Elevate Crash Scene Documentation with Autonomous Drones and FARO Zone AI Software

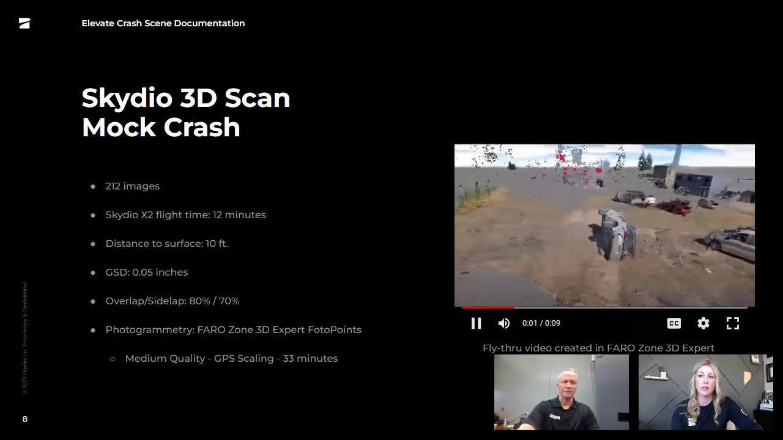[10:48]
There's not a whole lot to see here except for the point cloud that was created, but I wanted to give you an idea of what a point cloud looks like created from the drone images.
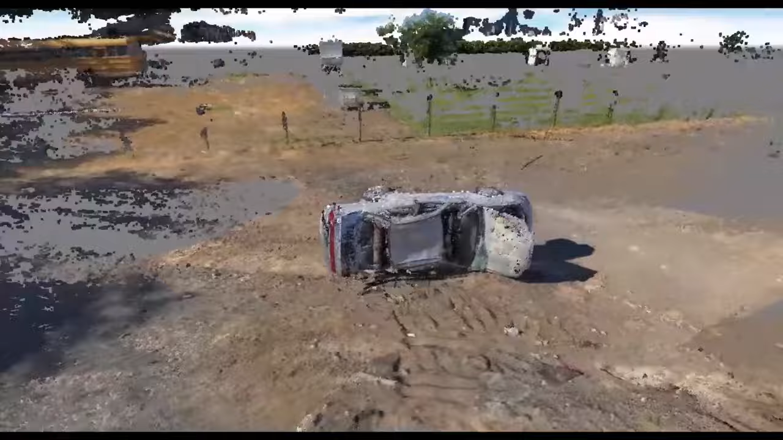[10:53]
This particular capture was 212 images and it took 12 minutes to capture that data.
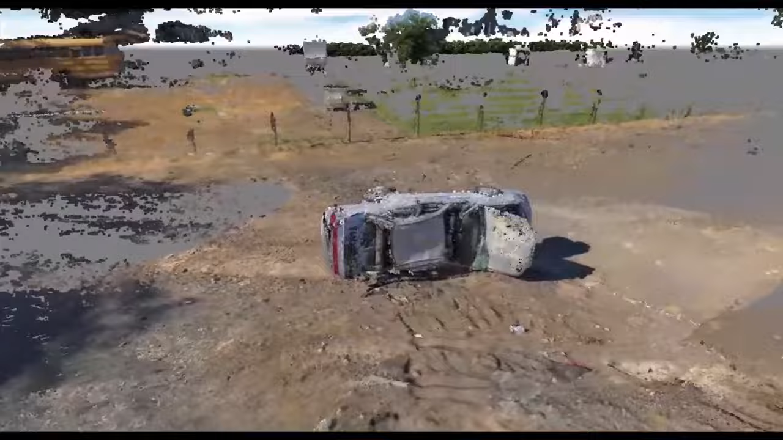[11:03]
Again, that's not 12 minutes of you controlling the drone.
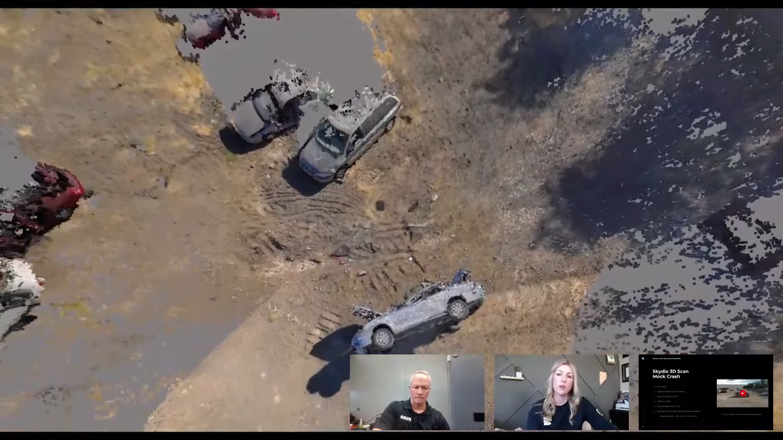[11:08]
That's just 12 minutes of it going off and doing its thing and then coming back and landing when it's complete. Distance to surface on this was 10 feet. Our ground sampling distance was 0.05 inches.
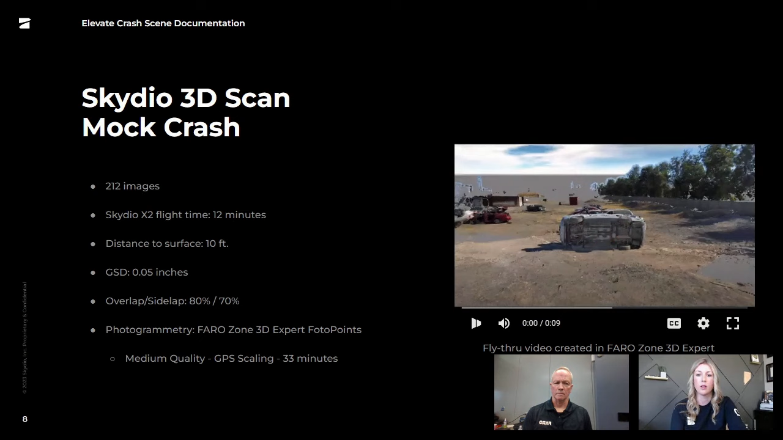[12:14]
Here's a quick image because I get asked about this quite a bit is accuracy.
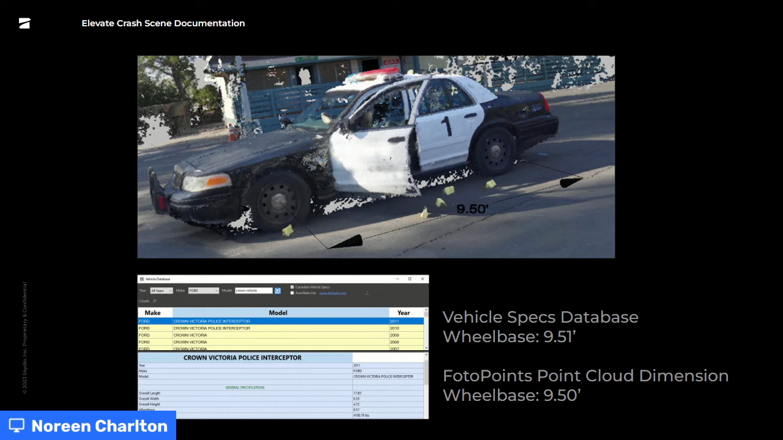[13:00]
It's also important to note that again, this point cloud was just generated from GPS coordinates.
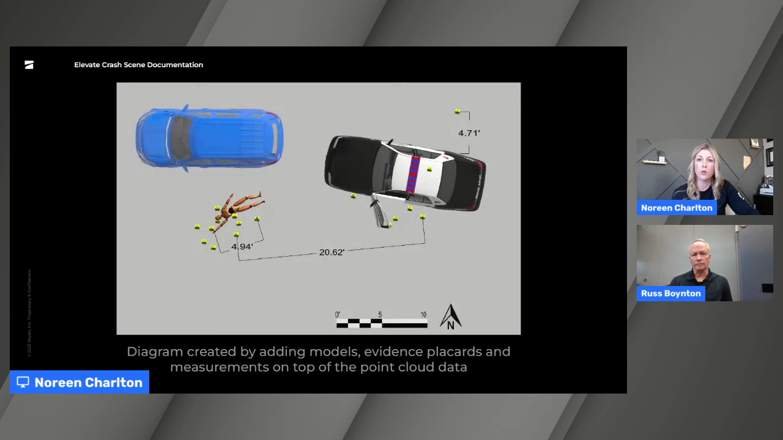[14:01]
So the key here is 2D image for your ortho mosaic and the 3D point cloud for creating diagrams as well as creating this perspective because you now have elevation.
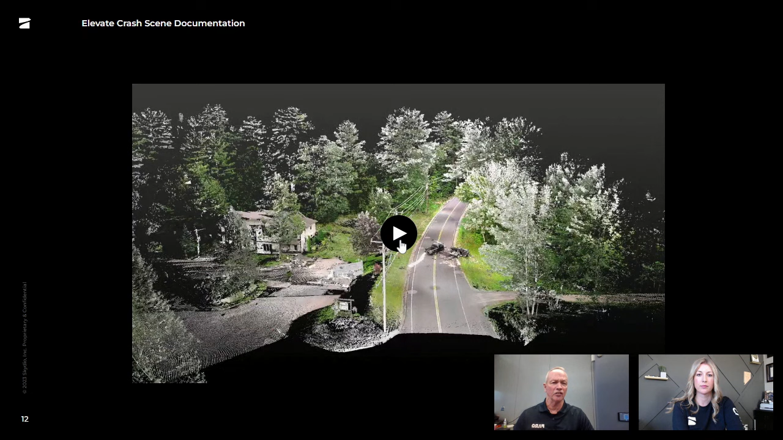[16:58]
Again, as I said, it's 14 scans.
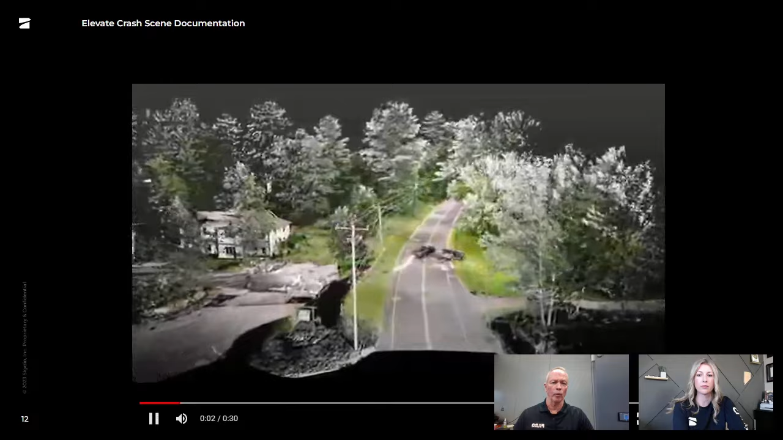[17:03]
You can see that I've cropped the lower portion of that point cloud, but the data from that point to the bottom part of your screen was very sparse and I didn't think it was really worth having as part of the overall point cloud.
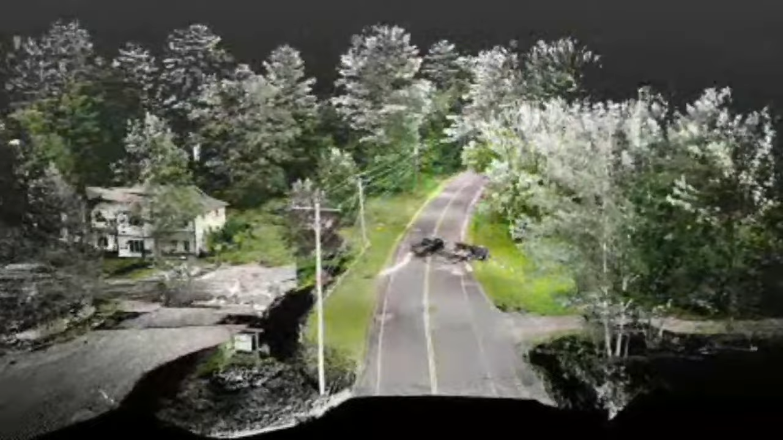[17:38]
There is quite a, quite a hill there. I have, I can't recall what the, the elevation was there with a grade on the roadway, but it was fairly significant.
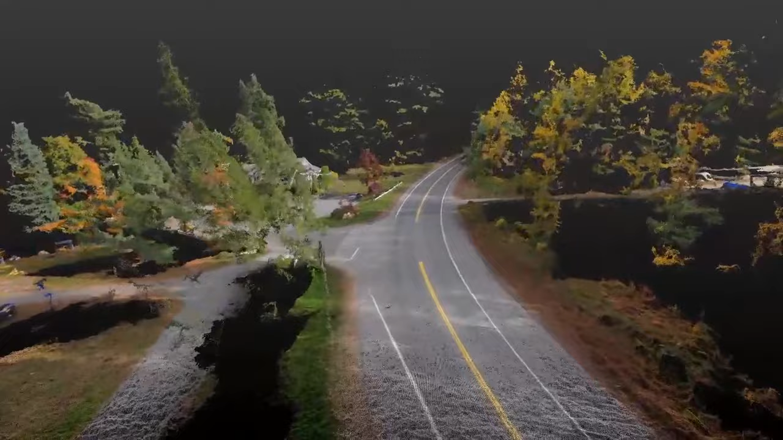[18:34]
I believe it was a total of 56 images. And my elevation here was 125 feet above ground level at, at takeoff, which is over to the, uh, right where that intersection is right there.
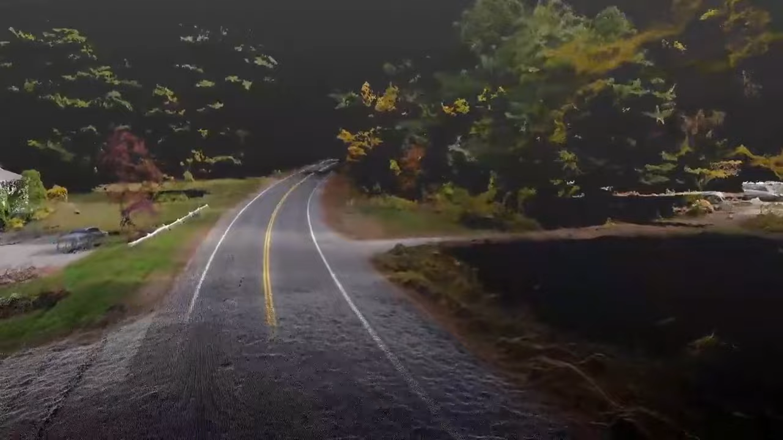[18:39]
That was my takeoff point.
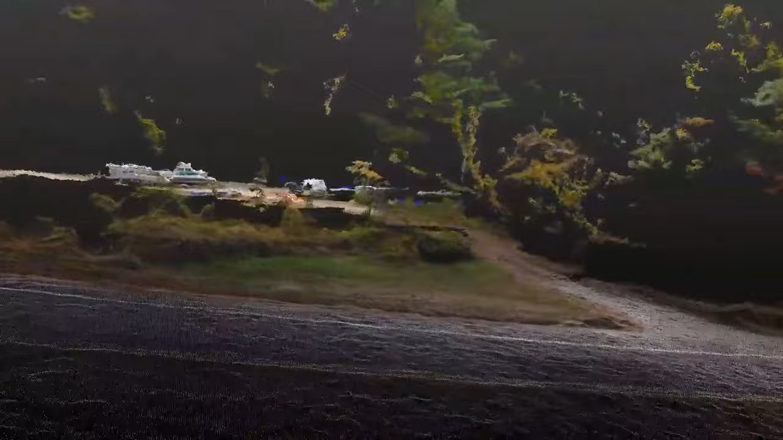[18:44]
Um, the reason I used that elevation was I had a pretty significant, uh, uh, grade there with some really, really high trees off on the sides of the roadway.
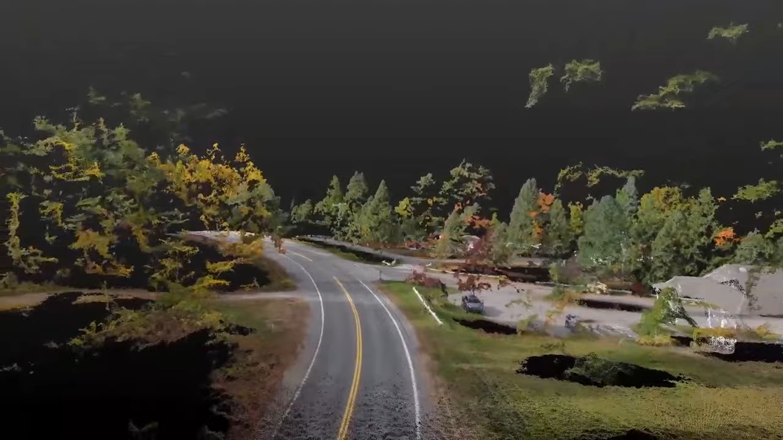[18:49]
Uh, literally I would say they were a couple of hundred feet, um, high.
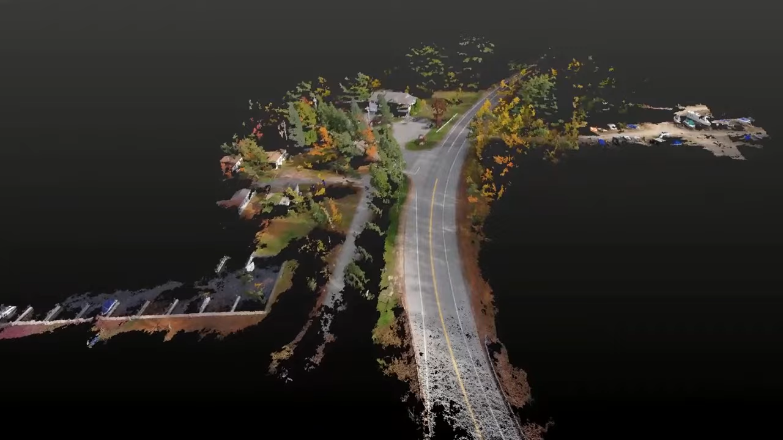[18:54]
So I wanted to, uh, make sure that I avoided those, um, at least where I was flying and not go too far out. The purpose of doing this, this way was to show that, all right, so the police took 14 scans,
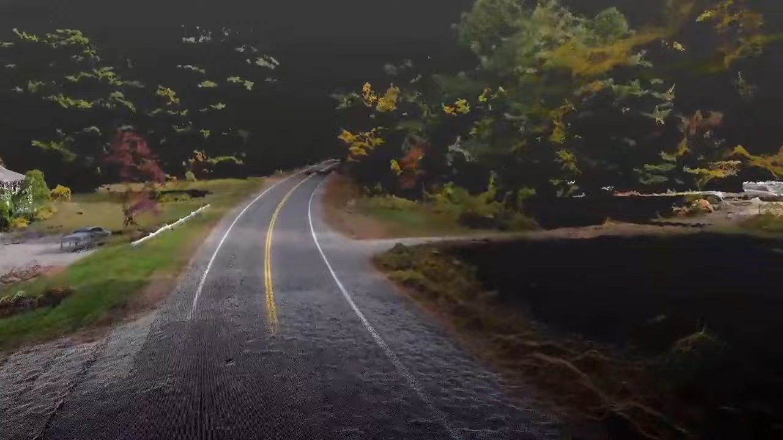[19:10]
which basically stopped where that double yellow line, um, break is. And so I wanted to show the power of adding the drone data to the police scan data to expand, um, the roadway to show a viewer, um, how much, what the roadway looked like, um, in both directions, a little further away from where the point of impact was.
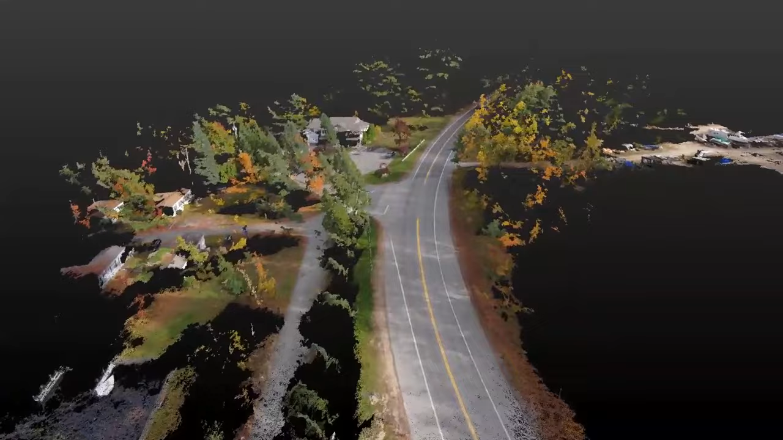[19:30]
Um, so this was of course in a more, uh, a really beautiful time of the year in New Hampshire where there was a bit of foliage, but, um, so that's the reason there are colorful leaves out there.